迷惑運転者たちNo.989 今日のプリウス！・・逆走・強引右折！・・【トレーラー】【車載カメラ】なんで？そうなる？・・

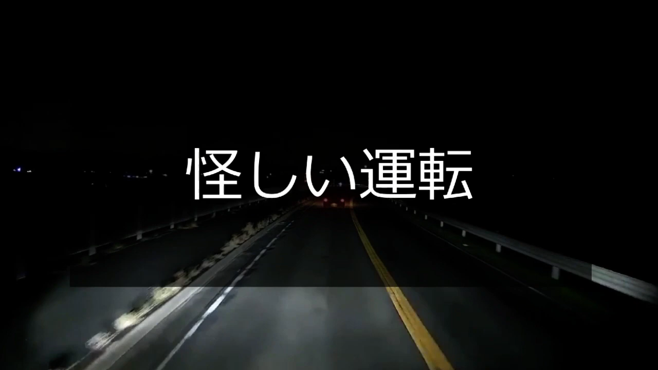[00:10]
どうした？この車。ん？なんか変だぞね。ふらふらしてんな。まさかだろうね。ここからは現認できねえけど。おい、ウインカーは。
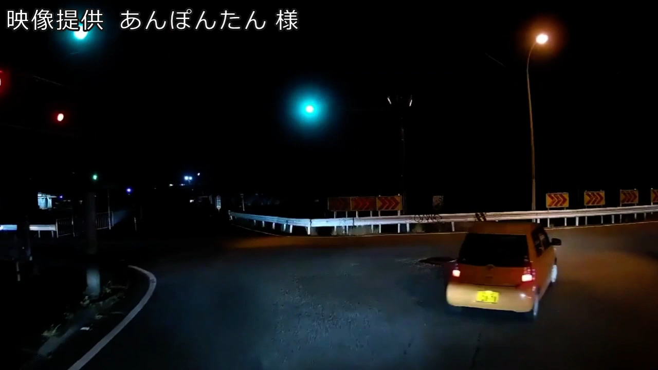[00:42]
なんかこいつ怪しいな。あんた前見て走ってくれよな。なんだよ。